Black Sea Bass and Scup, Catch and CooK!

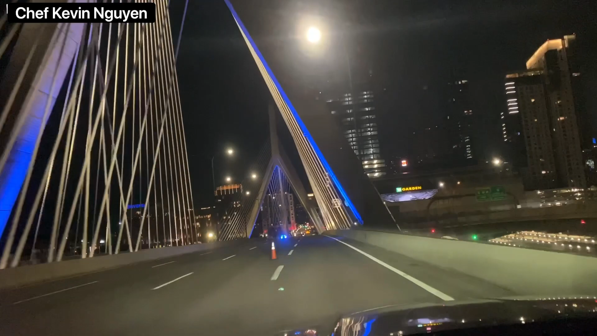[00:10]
And to go to Worth Hole, I am going past Boston. As of now, I'm going through it.